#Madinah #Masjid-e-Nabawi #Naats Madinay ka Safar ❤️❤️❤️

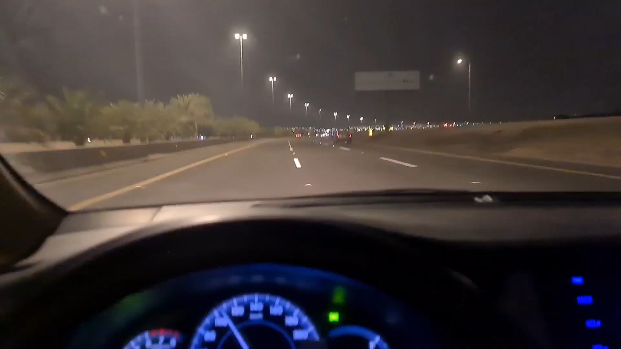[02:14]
जी दोस्तों, हम मदीना पाक के हदूद में दाखिल हो चुके हैं।
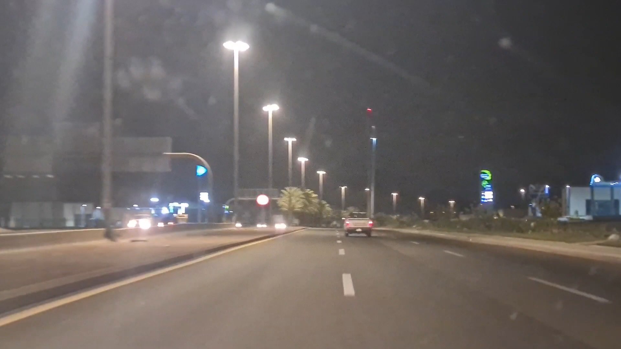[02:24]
जैसे ही मदीना में एंटर होते हैं तो दिल को जो एक सुकून मिलता है ना, वो लफ्ज़ों में बयान नहीं किया जा सकता। तो इसके लिए मैं आप सब लोगों के लिए भी दुआ करता हूँ कि आप सब लोगों को अल्लाह पाक इस मदीना पाक की जो है ना हाज़िरी नसीब फरमाए,